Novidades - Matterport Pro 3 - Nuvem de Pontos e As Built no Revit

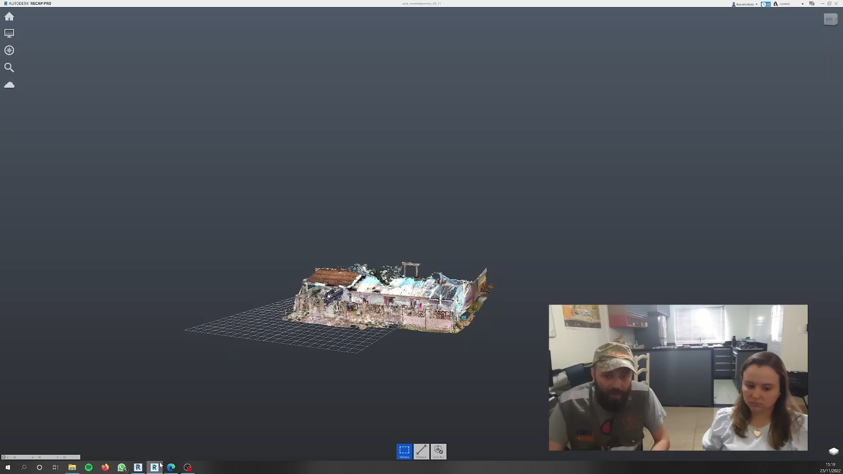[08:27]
Recap No Recap a gente faz um corte básico né
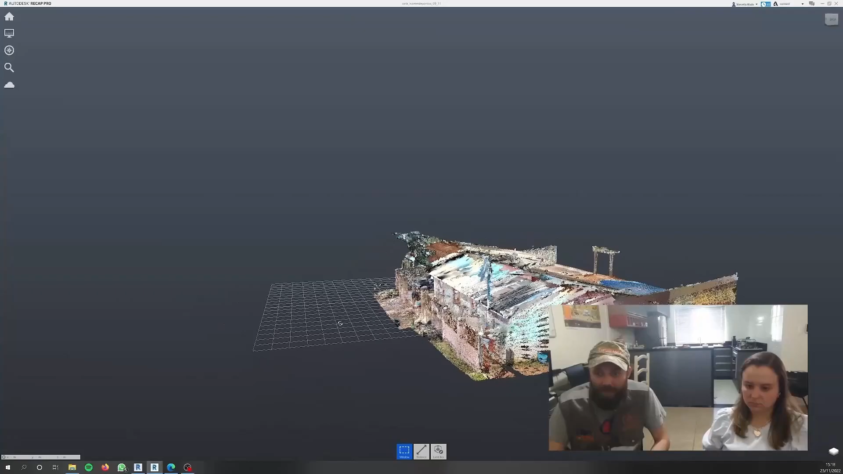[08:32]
Para tirar um pouco da poluição né Para o arquivo ficar mais leve Depois
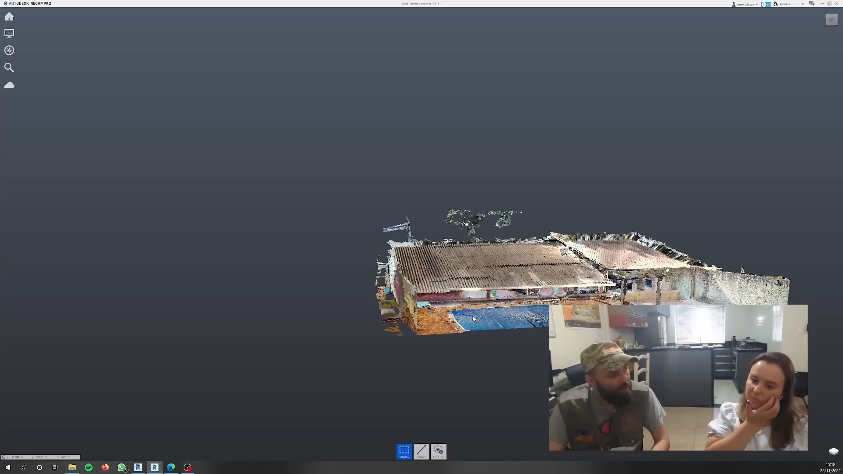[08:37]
no Revit também né Fica melhor para abrir no Revit né
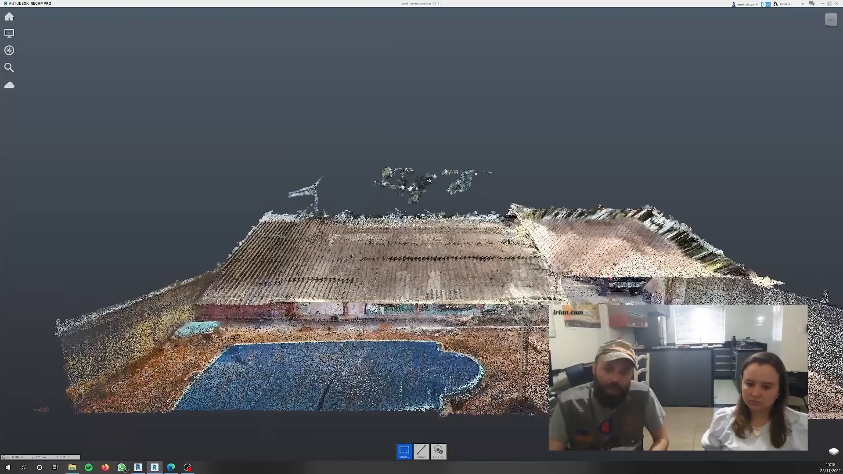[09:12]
Passou para o arquivo RCP Que abre
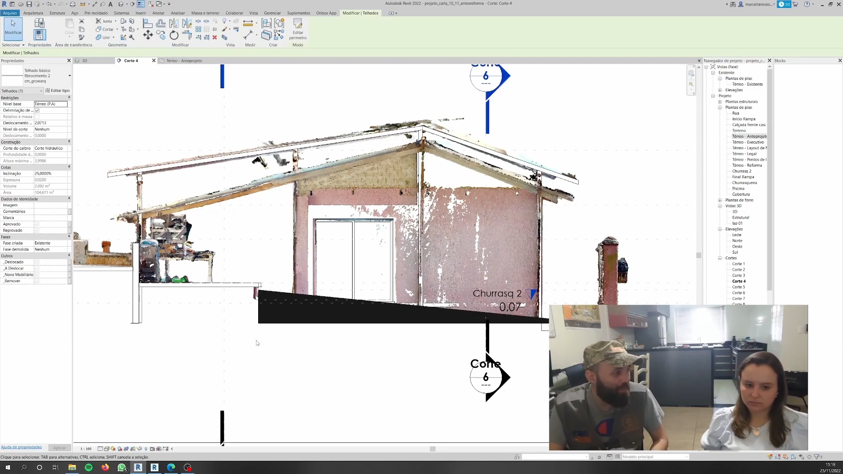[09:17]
no Revit né E daí aqui a Marcela começou A fazer o as-built da casa A modelar a casa né
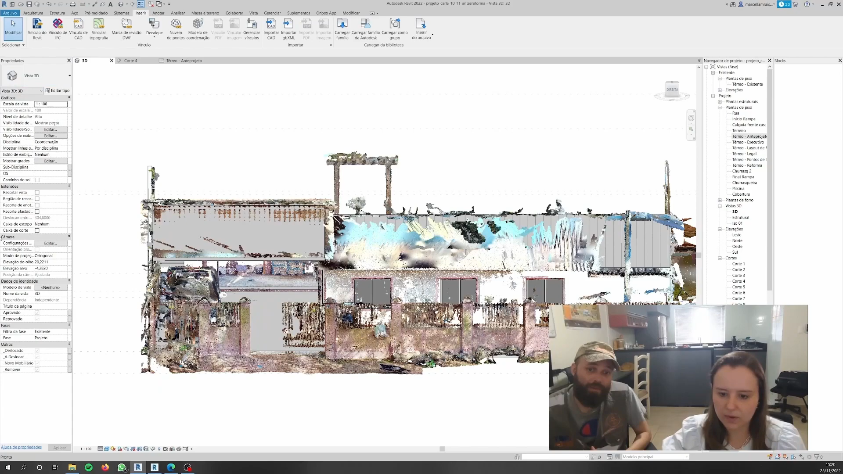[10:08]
Aí aqui abriu né Abriu aqui tem o 3D
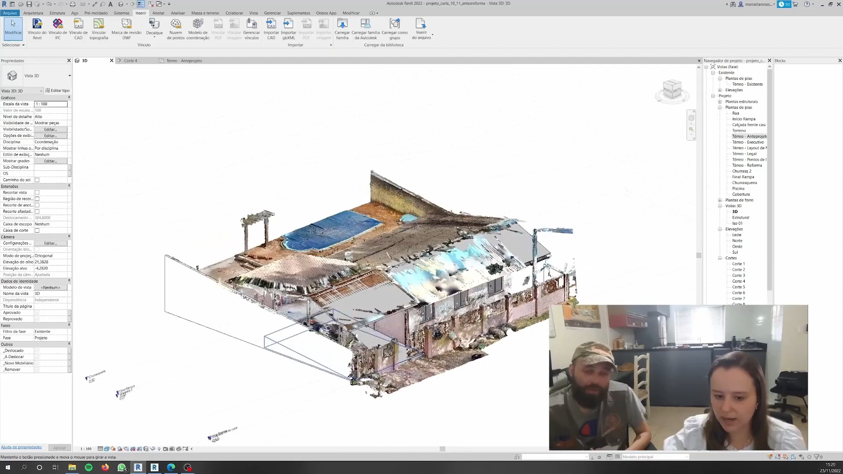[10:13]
Aqui já está tudo modeladinho né Muito joia Esse aí é uma visão geral Daí você cria
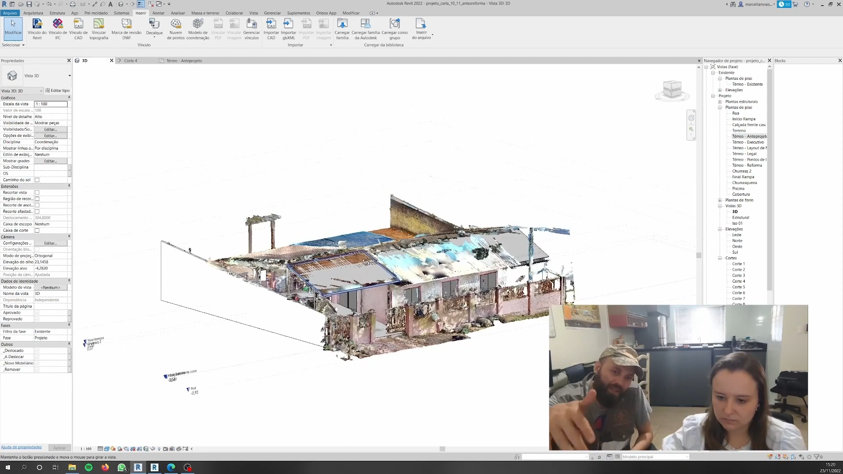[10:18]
os cortes né Isso mesmo Para trabalhar Como aqui a gente não consegue ver a planta baixa Bem claramente né No 3D
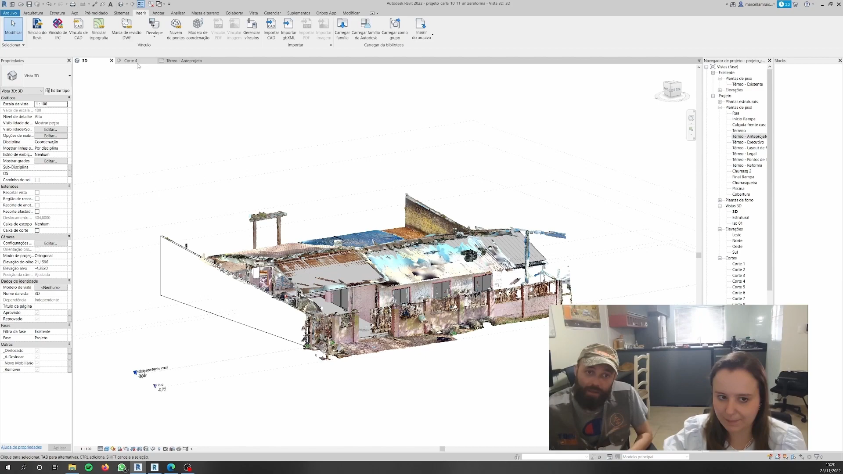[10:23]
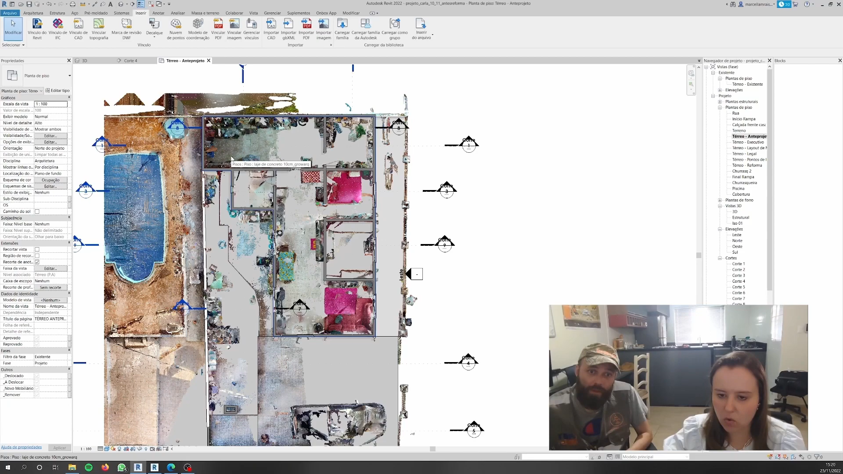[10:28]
Além de lidar com a planta baixa A gente ainda tem que Tem que abrir tantos cortes Fazer tantos cortes Como
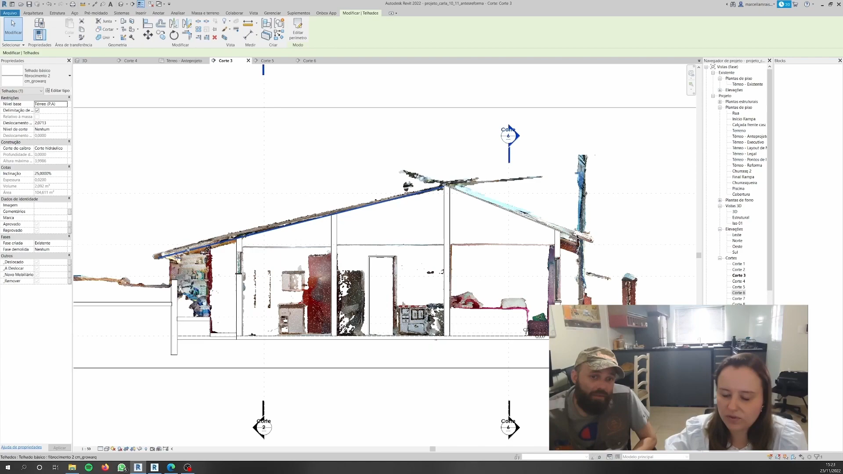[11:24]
25% que eu vi que era o caimento dele Massa muito legal Quando tem a base da nuvem de pontos atrás fica bem fácil
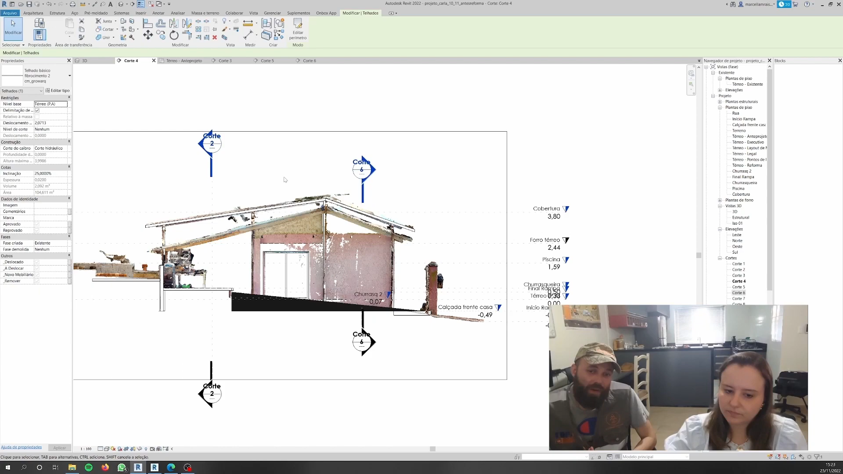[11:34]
Muito jóia Então é E agora que você já tem a casa toda modelada Aí você vai começar a fazer o projeto de reforma normal né Muito jóia E num aspecto geral assim Qual que foi a diferença que você notou em trabalhar